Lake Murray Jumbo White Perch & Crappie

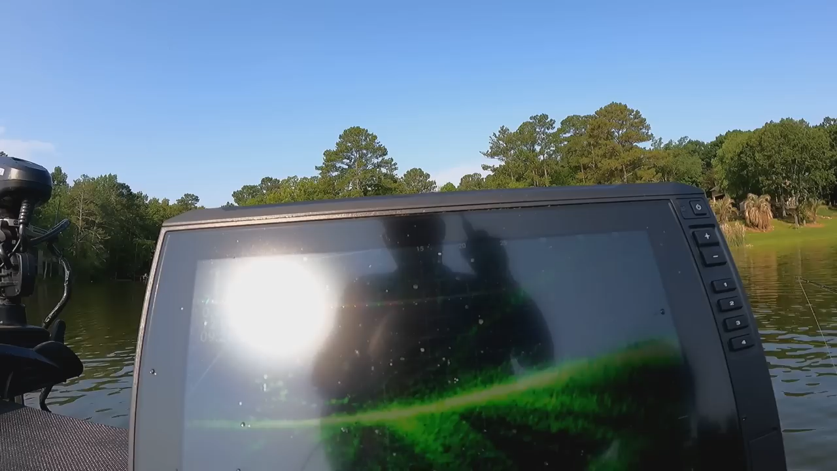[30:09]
That's all it's in, is baby perch.
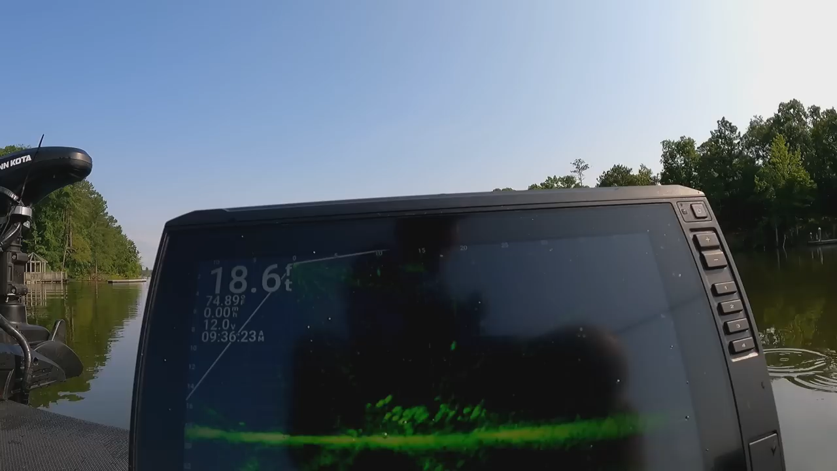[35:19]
up there and got it. A little bit bigger. That mud. Yeah, it's a little bit bigger.
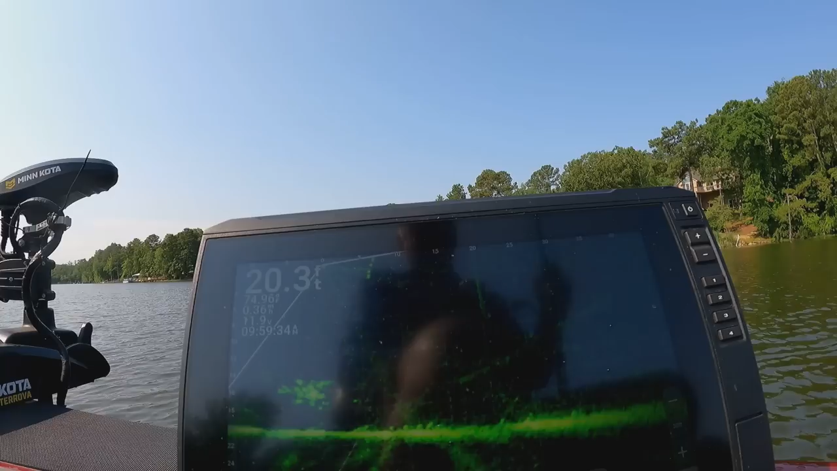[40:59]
there. They're right under the boat right now. Twenty foot of water.
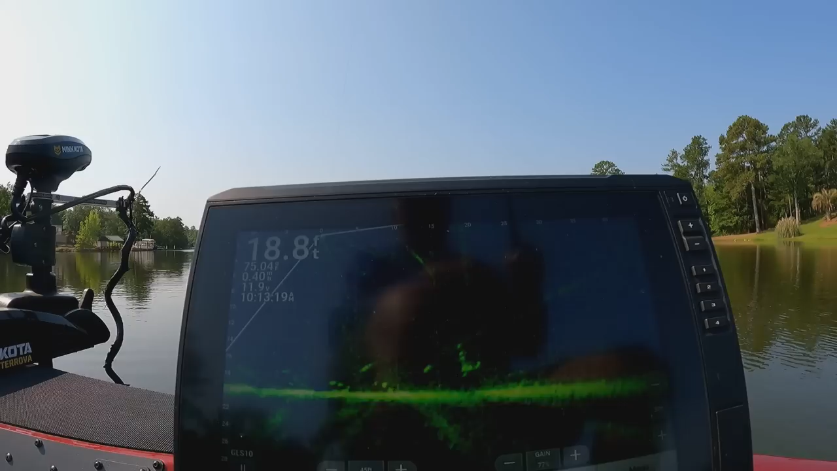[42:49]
On screen: depth 18.8 ft
Get at it. Get it way up high.
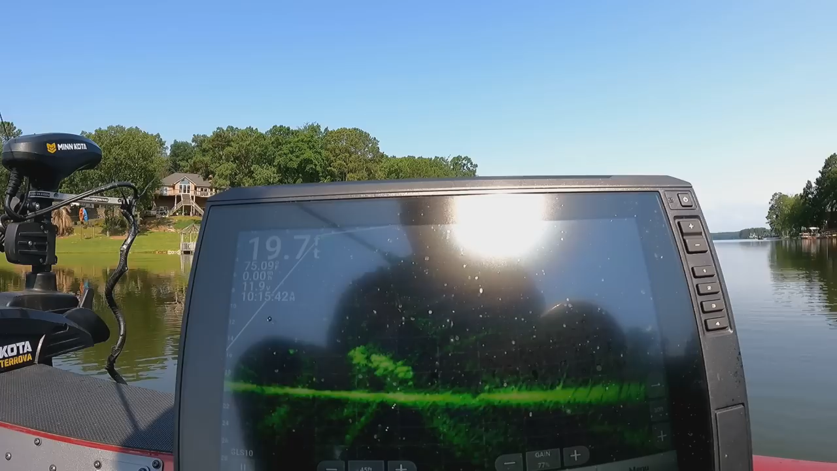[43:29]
There you go. That's a good one.
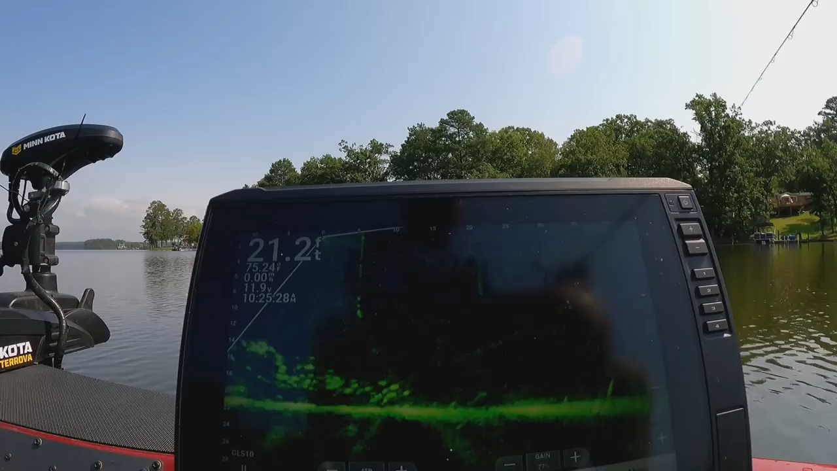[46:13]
You see it going down? Watch them come to it. See them? Got him. Got him. Nice one too.
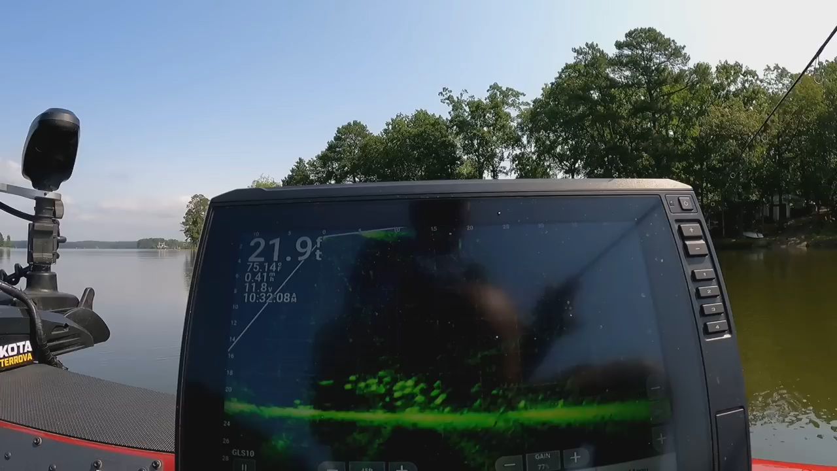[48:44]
On screen: depth 21.9 ft
There's some big ones out in here, but they ain't taking it like they was. Hey. Yeah. Pain is aggressive out here.
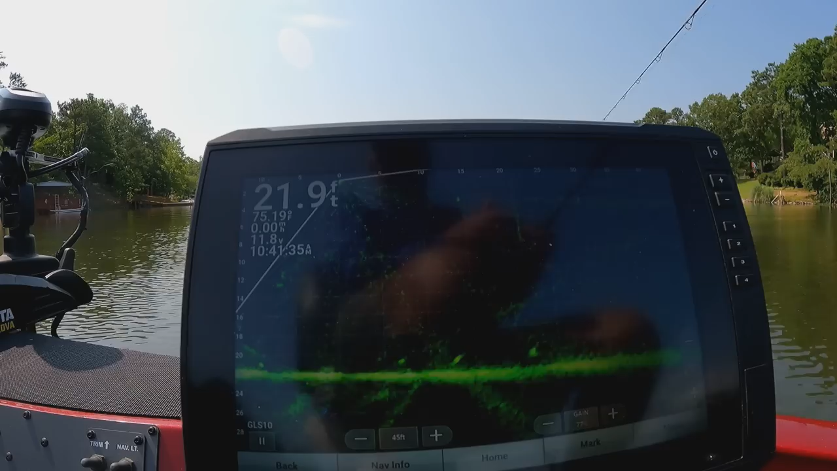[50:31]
On screen: depth 21.9 ft
That's a big one, too. He's looking at it, but he ain't taking it. I ain't taking it. I don't know why not.
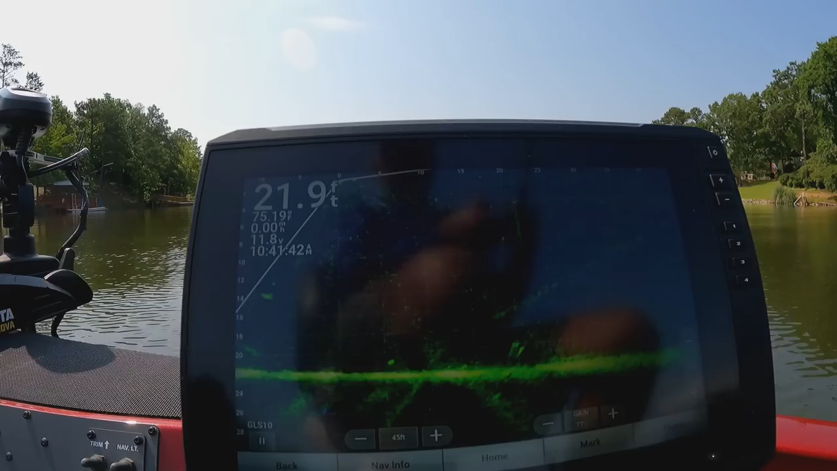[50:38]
On screen: depth 21.9 ft
There he is. Dad payment, I missed him. There he is, got him that time. Them some big perch right there.
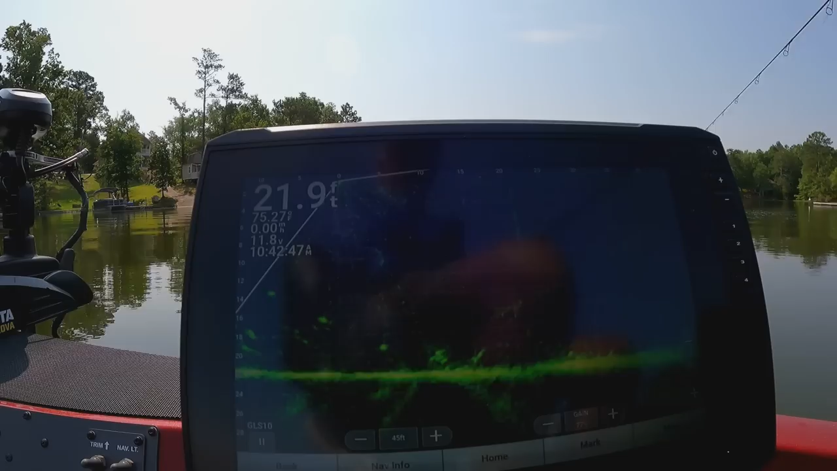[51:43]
On screen: depth 21.9 ft
Right there. I mean, them big ones, you can tell they're big ones.